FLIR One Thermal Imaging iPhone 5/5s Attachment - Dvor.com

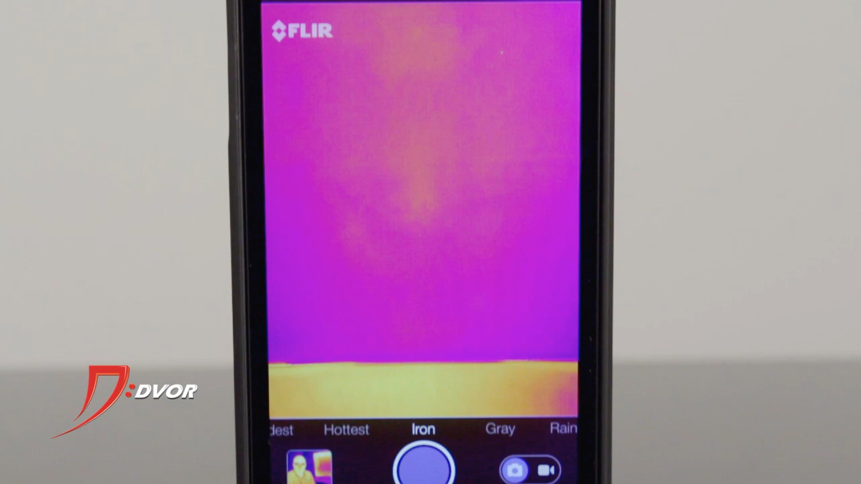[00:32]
Mostly in the thousands of dollars. Well this takes that same thermal imaging technology, breaks it down and attaches it to your iPhone. So once you click in, it becomes like a case on your iPhone.
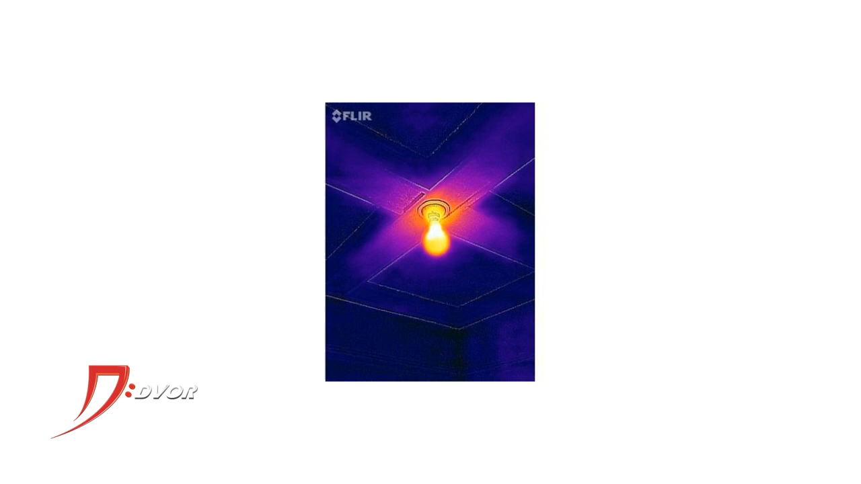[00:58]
You can do car maintenance, you can see what's hot and what's cold in your engine.
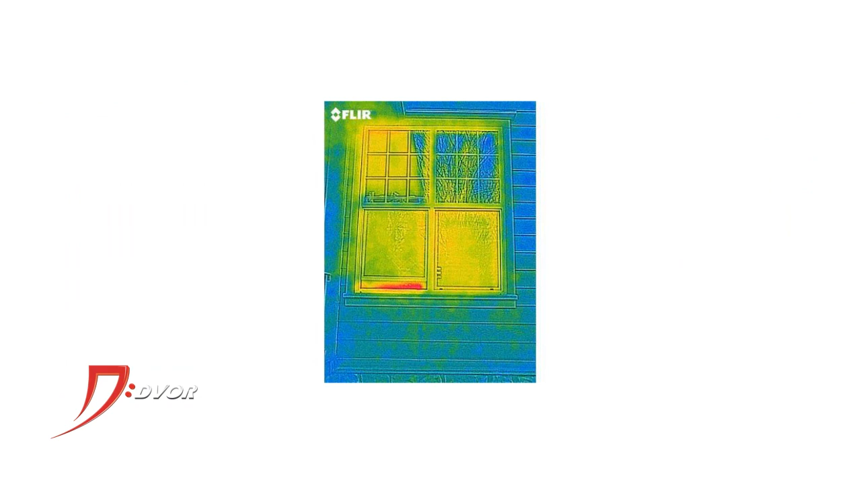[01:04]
You can look at energy efficiency around your home and just for fun you can take it outside, show your kids, show your family what thermal can really do.
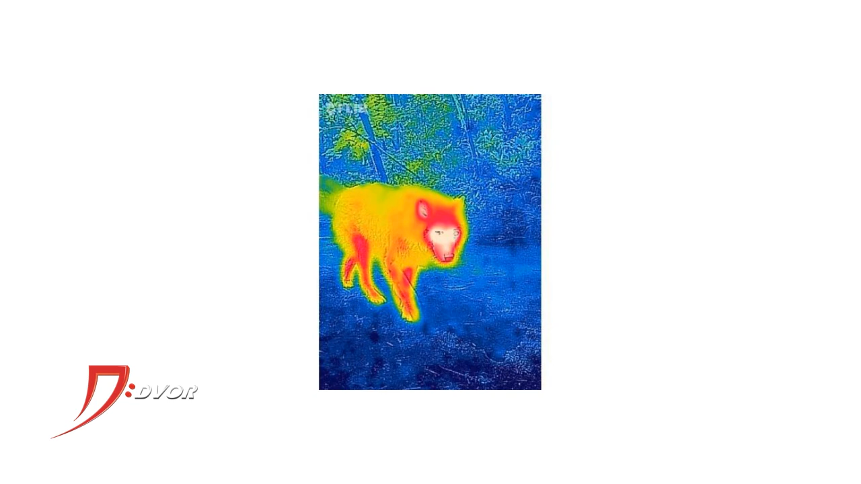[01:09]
So now you are actually viewing me through the
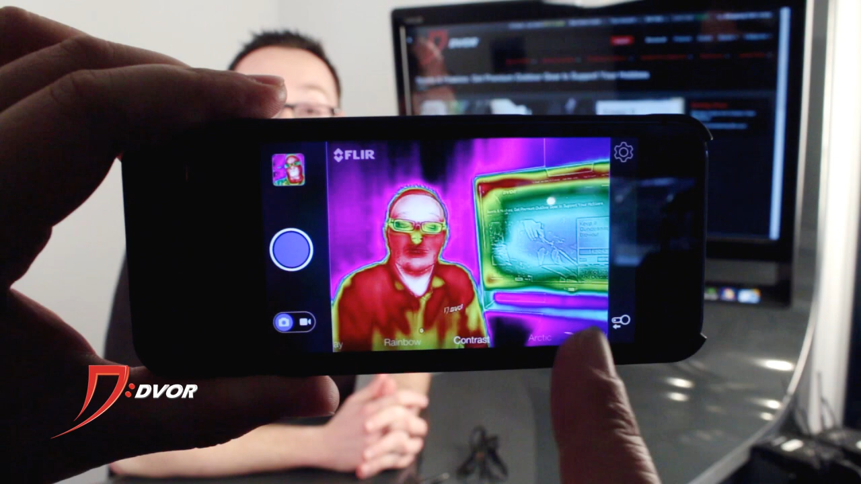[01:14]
FLIR 1 Thermal Vision Camera on the iPhone. Now what's the best part of this whole deal?
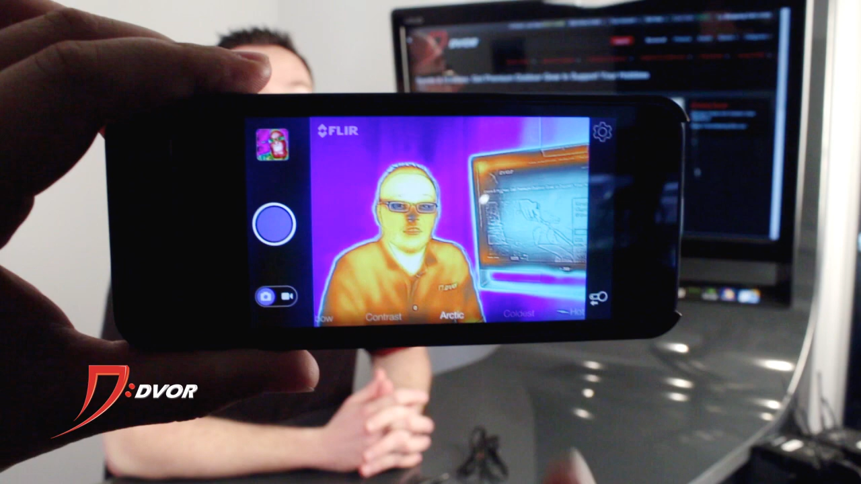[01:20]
You're not paying thousands of dollars for this device.